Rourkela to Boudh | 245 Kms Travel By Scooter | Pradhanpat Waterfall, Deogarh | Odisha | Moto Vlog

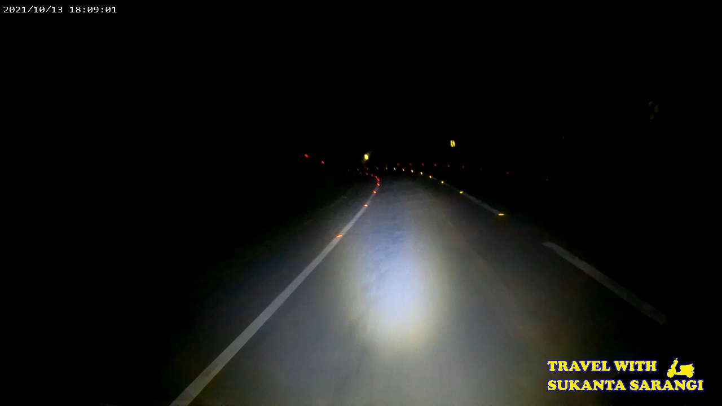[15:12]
टाइम से मैं नाइट का सोच रहा था रिकॉर्डिंग करूंगा, आखिरकार इस कैमरा में मुझे सेटिंग मिला और मैं अभी नाइट का रिकॉर्डिंग कर रहा हूं। अभी मैं रेड़ाखोल जंगल के अंदर से जा रहा हूं।